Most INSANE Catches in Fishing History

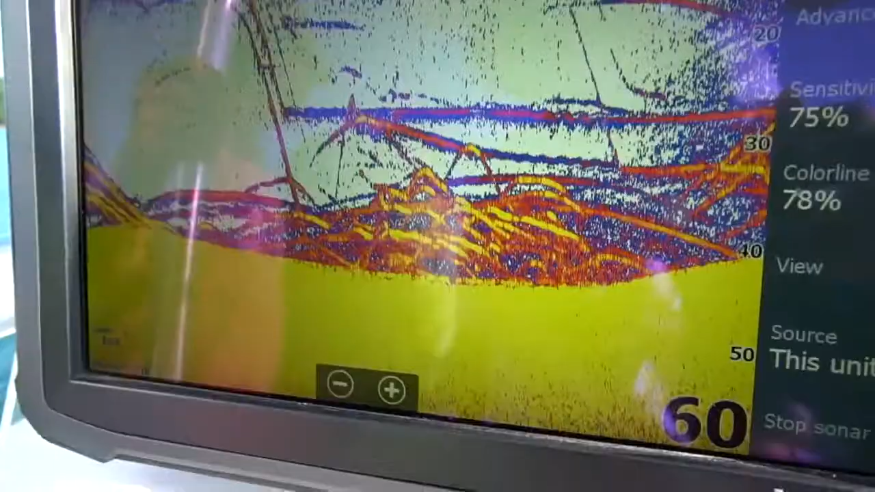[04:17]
That's what we're looking for. Yes, sir.
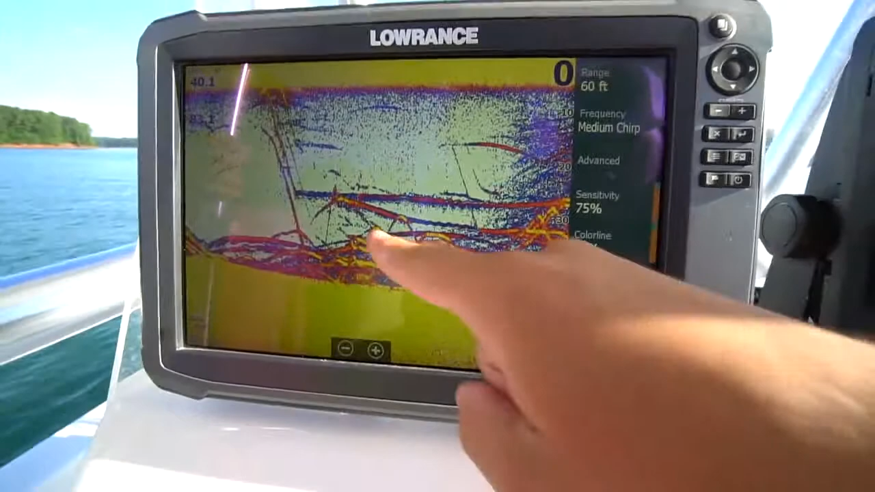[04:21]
Those are our baits, the lines? The straight lines are the straight. Yep. Straight lines are our baits, and those are all fish.
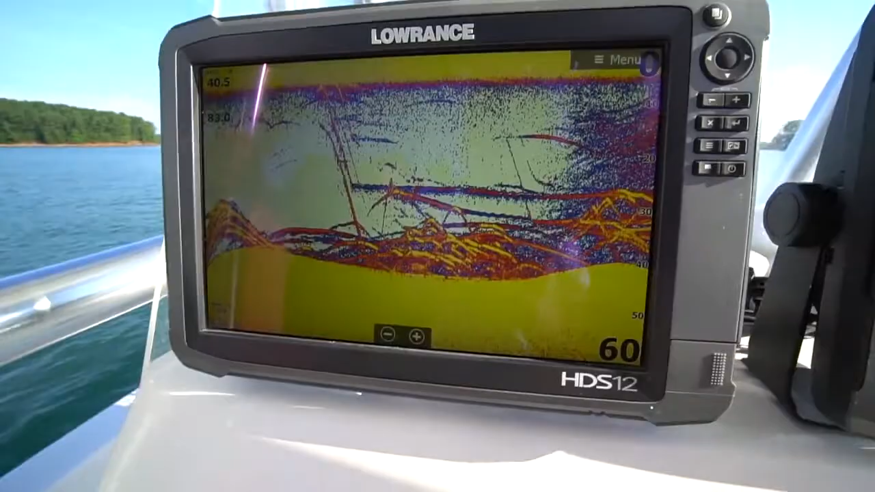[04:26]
Crazy. Yep, we found, would you consider that a mega school?
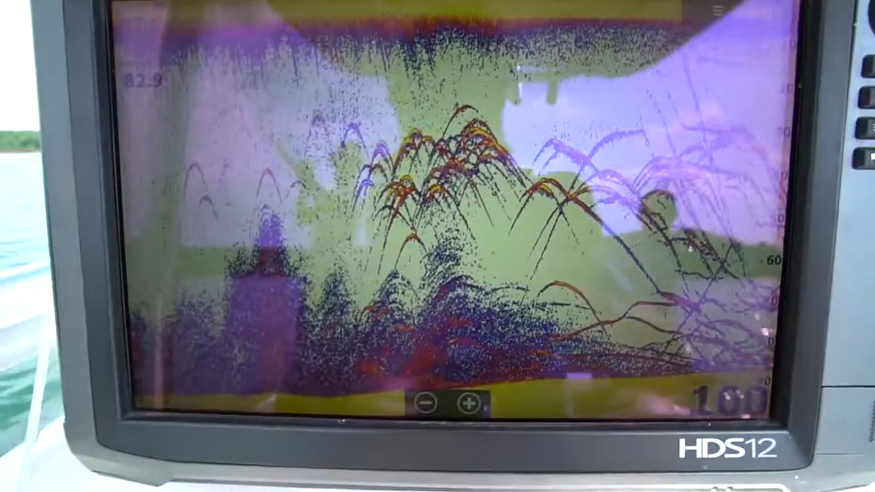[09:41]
That's a big school. Hooked up. Back rod. It was a back rod, not the front rod.